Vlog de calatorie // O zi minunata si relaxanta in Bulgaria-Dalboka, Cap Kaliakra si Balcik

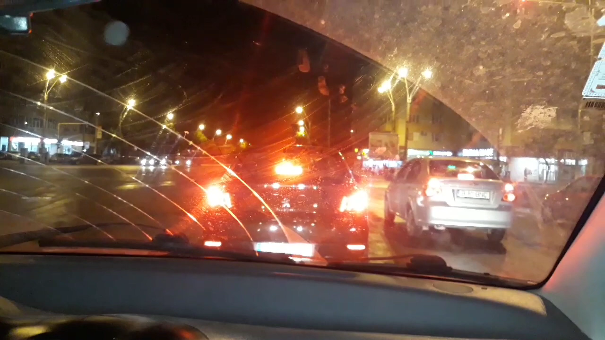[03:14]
Acum stăm la semafor și așteptăm să demarăm în crombă spre polul distracției.